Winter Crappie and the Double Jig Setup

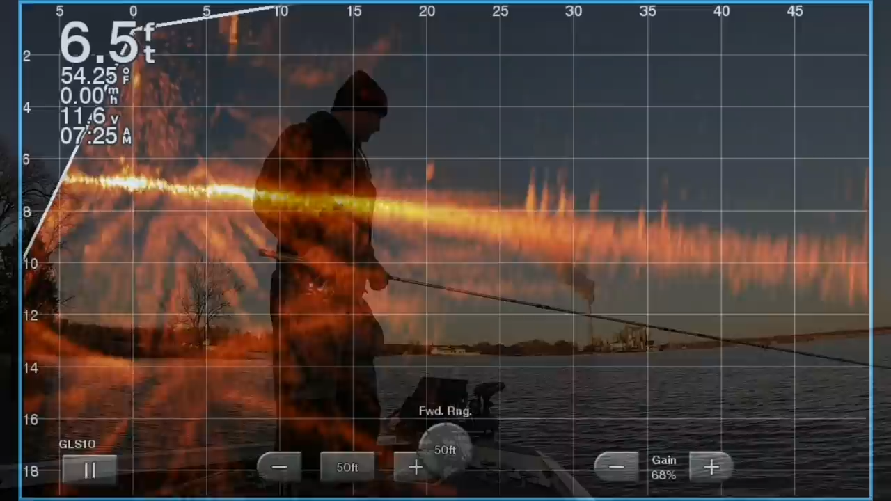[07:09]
On screen: depth 6.5 ft, water 54.25°F, speed 0.00 mph
So this was the first cove that I scanned in the morning, and I could tell you, I saw fish just scatter throughout the entire cove. It just appeared that they were coming from the power plant into this cove, and it was consistent the entire time I was sitting here. So it would like be a wave would move in, and then a wave would move out, and it was just constantly the entire morning on this edge, and always roughly around 6 foot. So this is how I'm utilizing my live scope. My power poles were down. I'm just basically scanning out there looking for these fish, and I'm just targeting them with my cast is all I was doing.
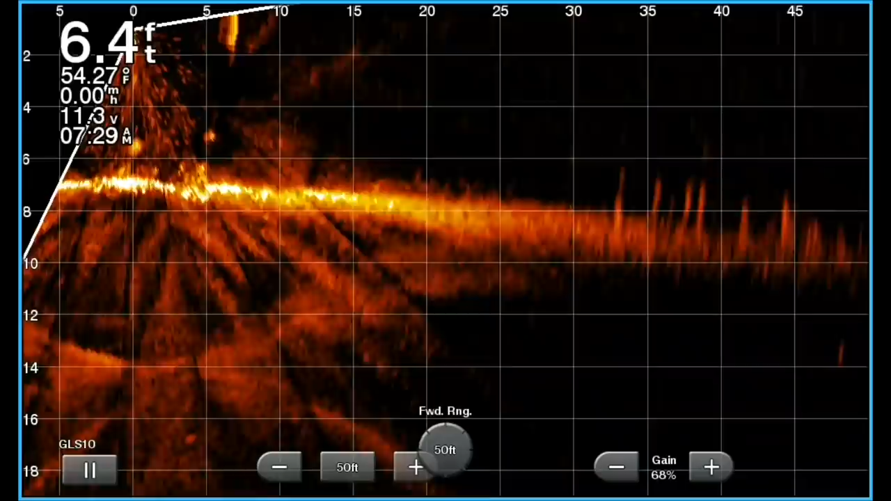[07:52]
On screen: depth 6.4 ft, water 54.27°F
So a lot of times if you see me cast behind the boat, it was me trying to get in front of the fish and try to catch up and then basically drag it past them. So that was kind of the strategy there. But great day, big fish in the boat, without a doubt.
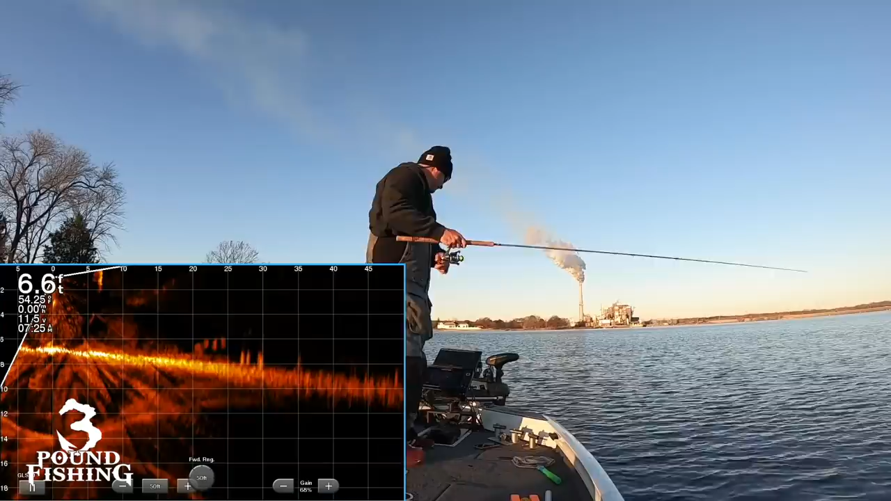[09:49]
On screen: depth 6.6 ft
What depth they're at right now, they're swimming roughly around 6 feet. 6 and 8 feet. I just cast it in front of them, so hopefully it's going through them. That's a big fish. That's another 14 right there.